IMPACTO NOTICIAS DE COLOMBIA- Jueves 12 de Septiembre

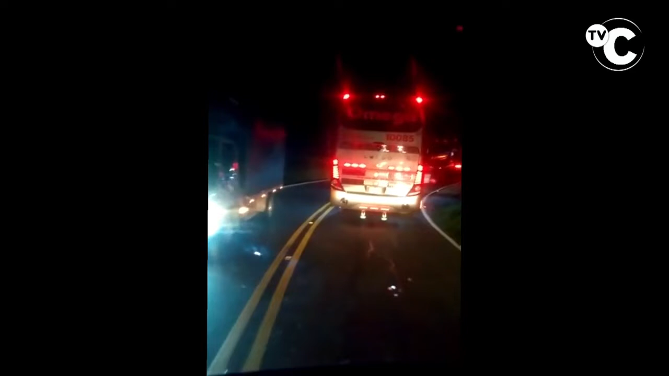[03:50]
Un sinvergüenza Que nada más y nada menos Le da por adelantar En doble línea continua Hasta que se encontró De frente con un carro Le pegó Y siguió como si nada